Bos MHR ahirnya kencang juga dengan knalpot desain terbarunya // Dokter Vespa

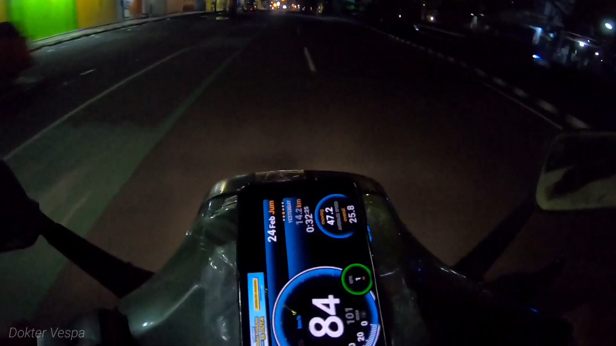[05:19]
Wih enak tenan Vespa ini. Wih enak tenan Vespa ini.
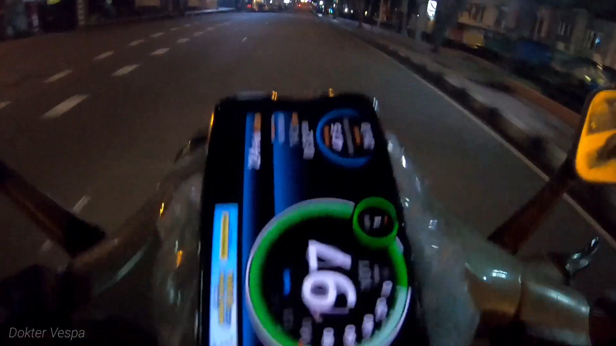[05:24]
Wih enak tenan Vespa ini. Mantap bener. Udah 108 aja ini kenalponnya. Nah jadi ini kenalpon ini tuh. Kenalpon yang sebelumnya masih bahan. Waktu resetan yang tak coba di mesin Vespa ku. Yang Vespa buras. Yang warna merah itu guys ya. Pokoknya. Yang tak pasang itu dia sebelum jadi.
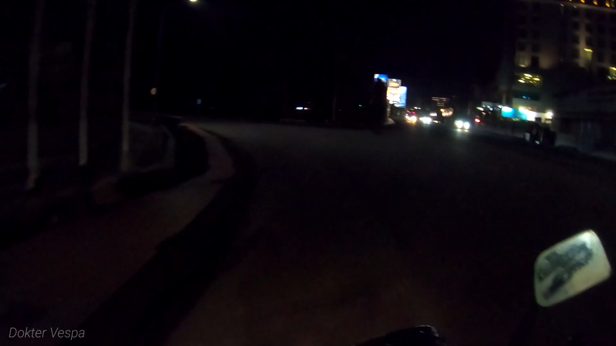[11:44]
Aku belok ngiri se. Belok ngiri biar saya tidak ngetani bang cu guys. Setelah itu baru belok kanan ser. Langsung rono gitu.